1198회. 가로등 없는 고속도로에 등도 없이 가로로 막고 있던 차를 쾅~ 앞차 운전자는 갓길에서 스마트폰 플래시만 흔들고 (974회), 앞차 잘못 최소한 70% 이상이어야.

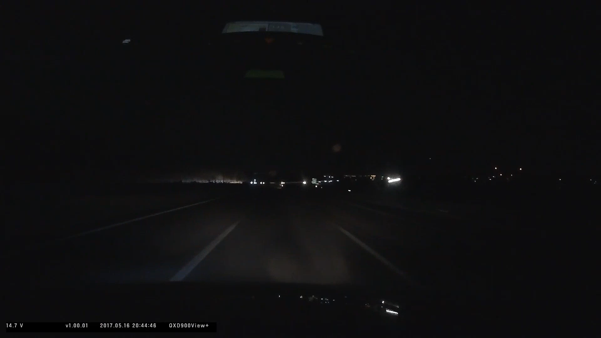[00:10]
고속도로... 가로등이... 다시 한번요. 고속도로에 가로등이 없어요. 가로등이 없고 2차로 가는데... 2차로에서 사고 난 거죠? 2차로에서 사고 났는데 2차로에서... 여기, 여기. 여기, 이거요.